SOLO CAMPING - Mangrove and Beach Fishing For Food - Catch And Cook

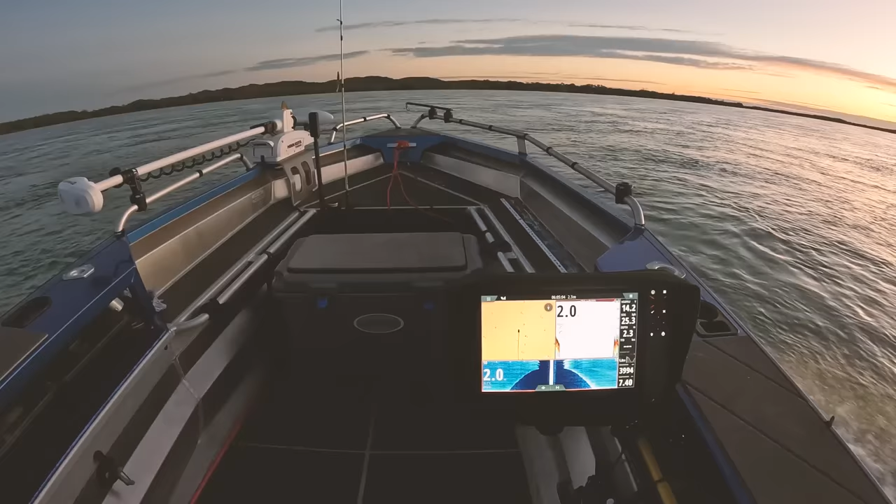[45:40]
Actually, you'd think that the flatties would sit on the edge of that rise, wouldn't you? And just hit things that fall off. Maybe we can cast all the way down this bit here. It comes up to two metres. And if I know flatties, they like to sit on just where it drops off on the edge. Maybe we just, let's just try it and we'll see where we end up.